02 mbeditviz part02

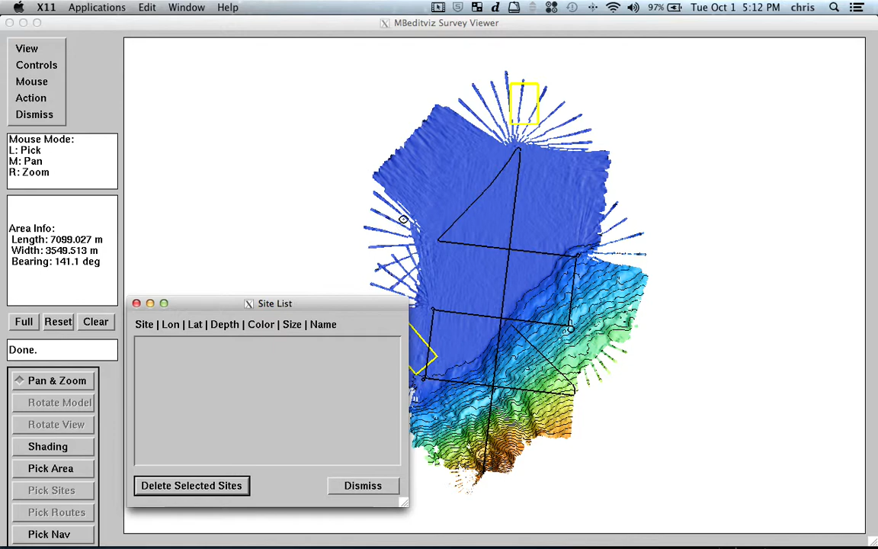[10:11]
you can actually make some sites. And the nice thing is that when I click here, I always see the longitude and latitude from this point, and I always see the depth. So, dismiss.
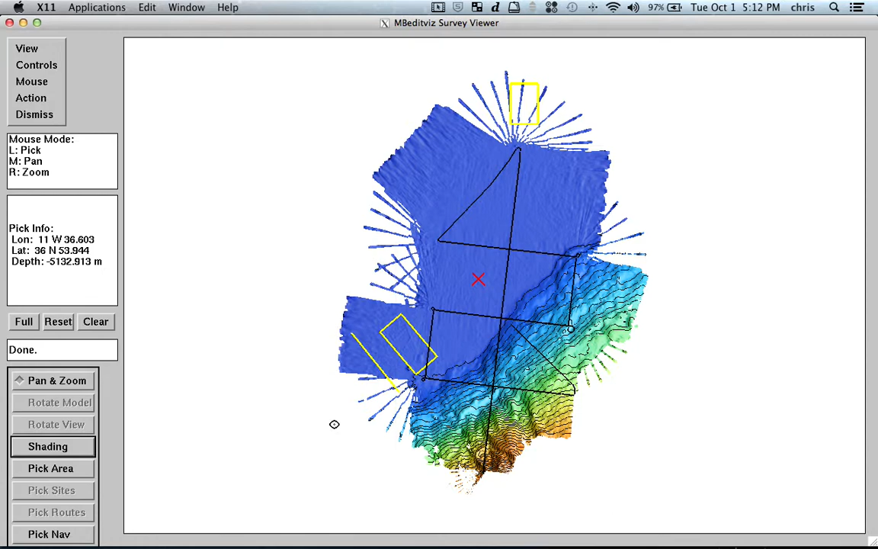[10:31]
Well, and then what else we have here? We have root lists and we have navigation lists. So, we have here all the files individually. And what else? Then we have the PanZoom. So, at the mouse, you will access these features here. So, and you have also Action, which is Update Perfumetry Grid.
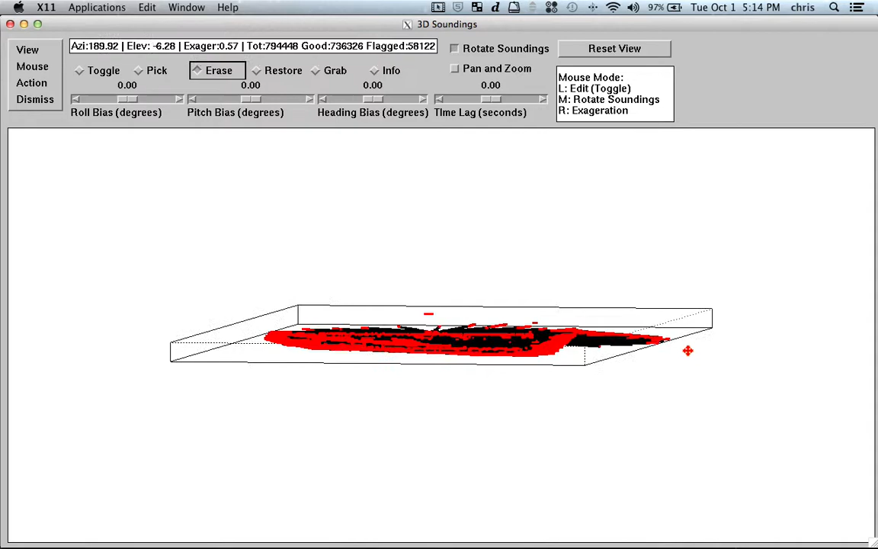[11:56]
Of course, the more files I start opening at the same time,
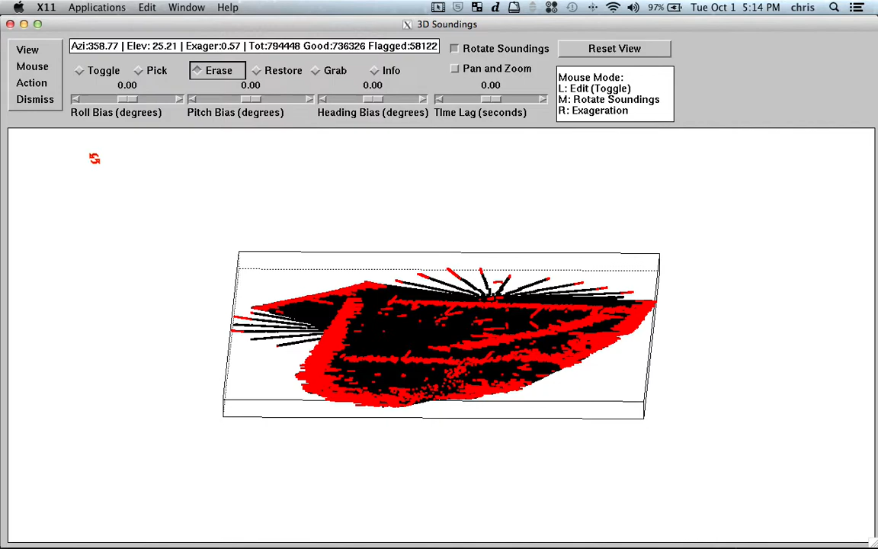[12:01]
or if the area is quite large, and I have too many soundings, of course,
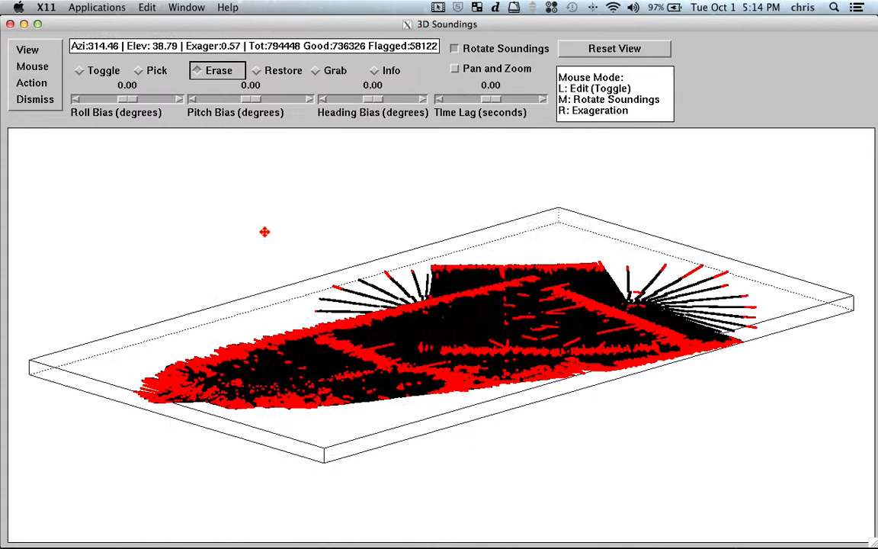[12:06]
the performance of rotating these hundreds
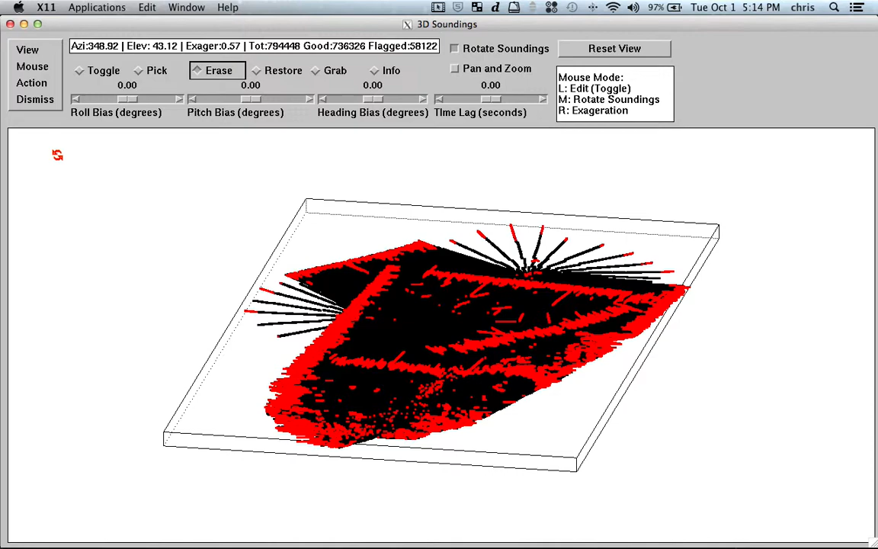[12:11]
of thousands of soundings can be not that easy. But one pretty nice feature from MBEditVis is that we can clearly,
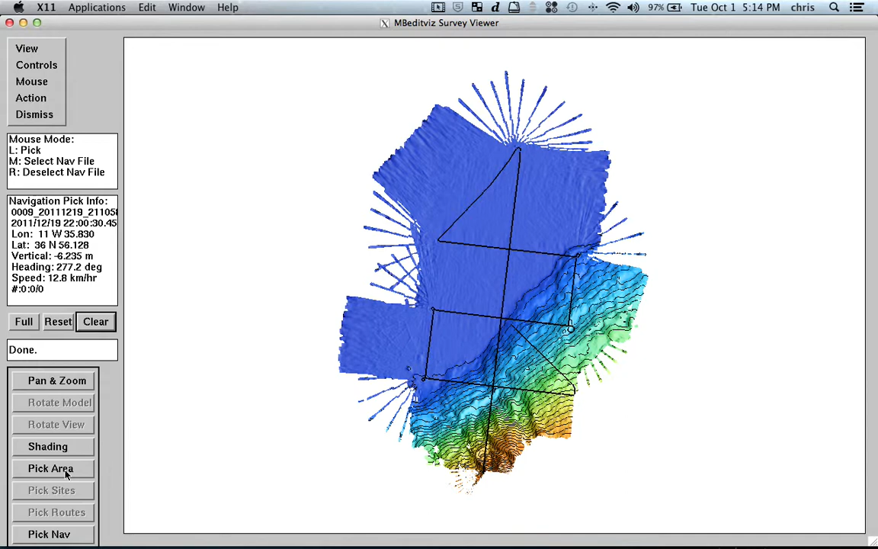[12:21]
if I go here to pick nav, we can pretty easily delete all the turns, where we have some really nice,
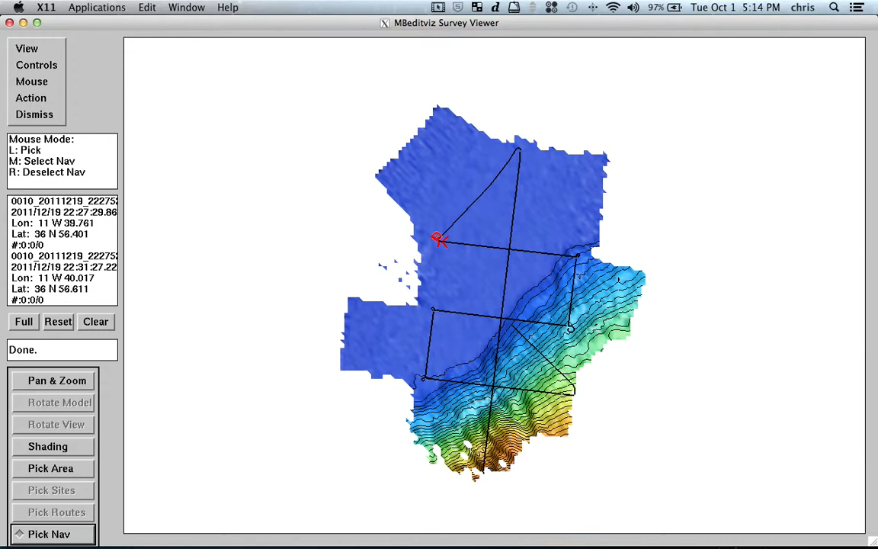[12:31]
not nice, but really bad data. So, I can hold here, and we did this before, so I go here to grab, and I dismiss.
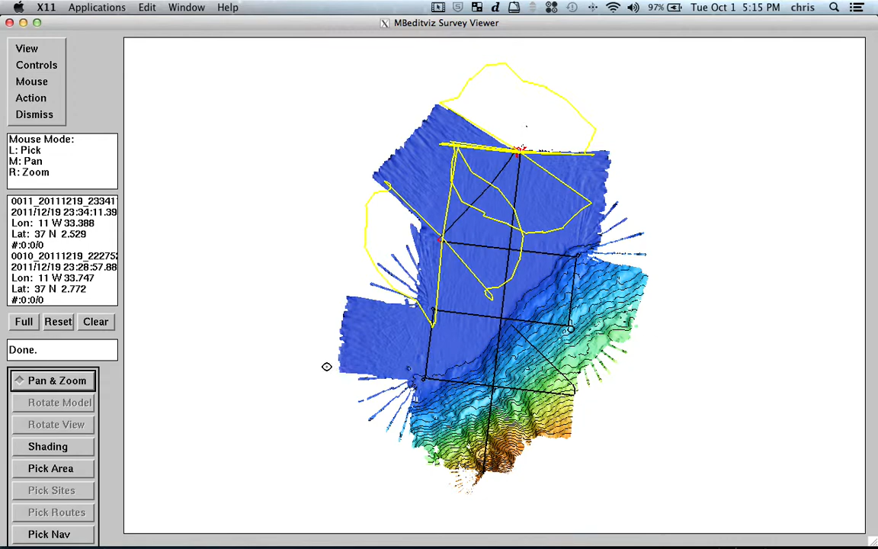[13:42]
And in this case, sometimes, some turns are pretty hard to select. But if I just do a bit of zoom, I just can select them with no problem.
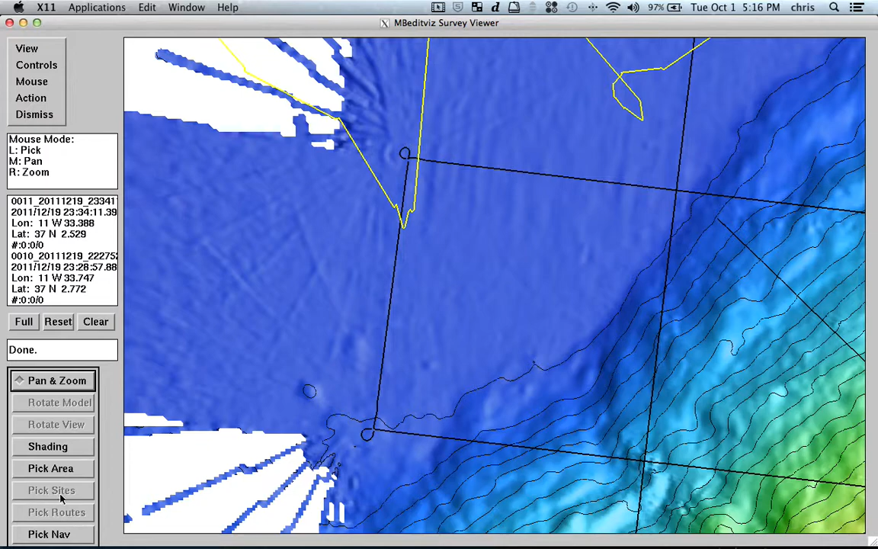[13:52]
So, here, I just go here, and I go like that around the turn. So, that's it.
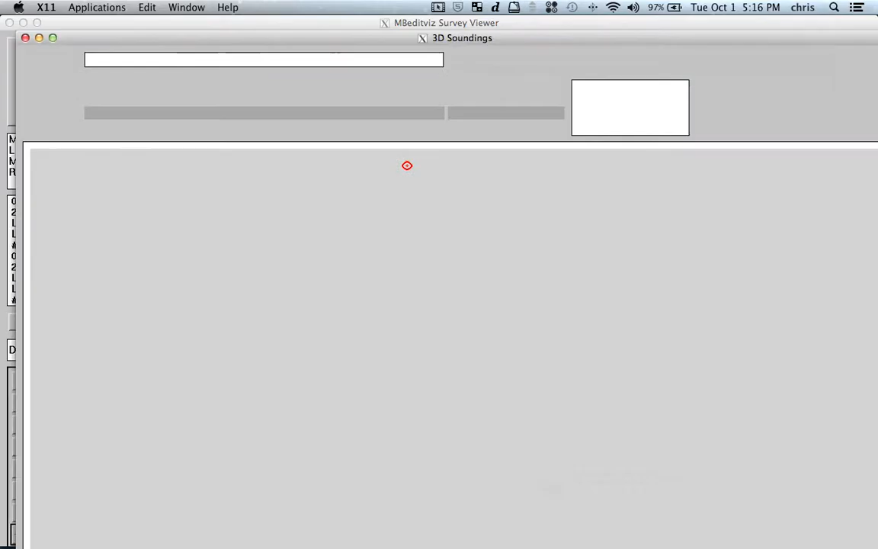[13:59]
Another turn, gone. And I go for this other one. So, sorry.
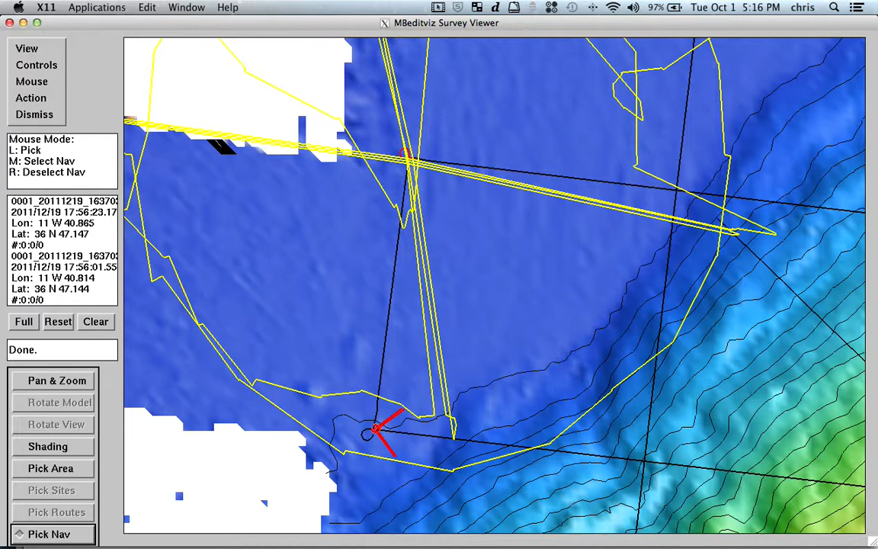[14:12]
And I go back to my window here, so another turn.
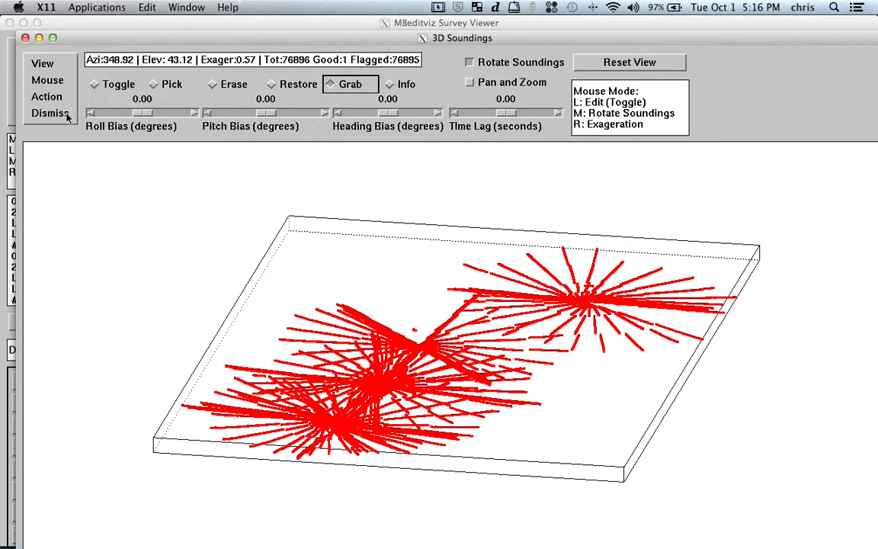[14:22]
And I can go on. So, as you see, it's not that difficult to delete turns. It's basically, you just select the navigation directly, and that's it. The turns I deleted are now gone. And when I create the final map, they won't be there.
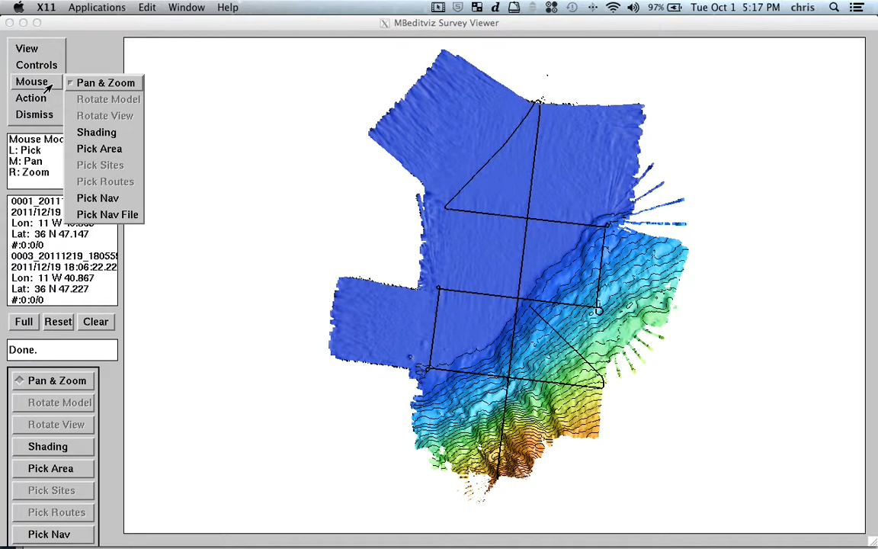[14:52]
So, no big secret. Okay, I think that's enough. And I just tell you, well, if you want to know more about MBeditVis, just open some of your files and play around. That's it. Bye-bye.